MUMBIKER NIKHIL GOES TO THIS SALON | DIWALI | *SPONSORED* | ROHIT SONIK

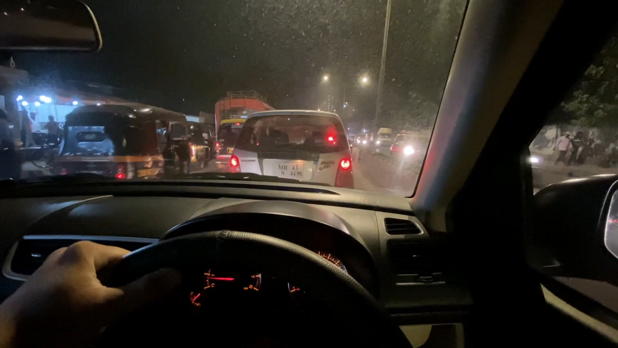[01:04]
तो सभी लोग दिवाली की शॉपिंग करने निकले हैं, तो हम भी चलते हैं।
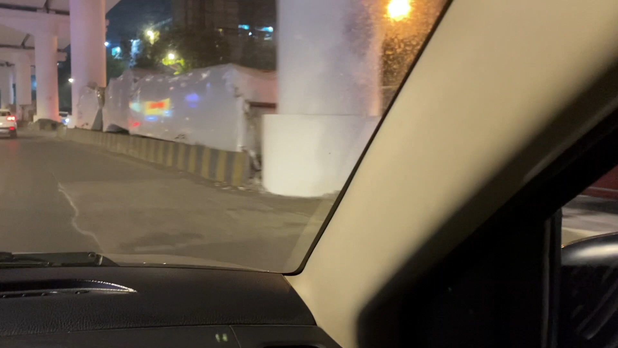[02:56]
आज बहुत ज्यादा पैक्ड है क्योंकि यही रोड पे करीब करीब 3 मॉल्स हैं।
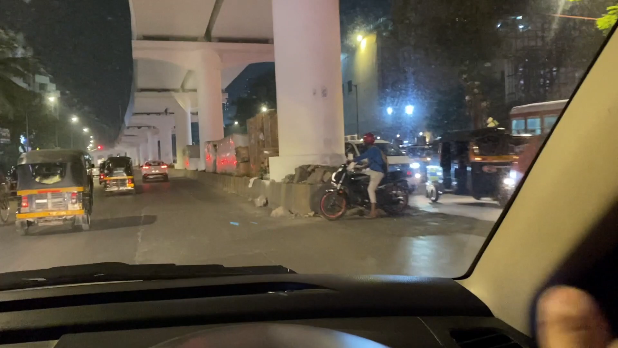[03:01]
एक इन्फिनिटी पीछे गया, एक इनऑर्बिट आगे आएगा और उसके आगे एक हाइपर सिटी,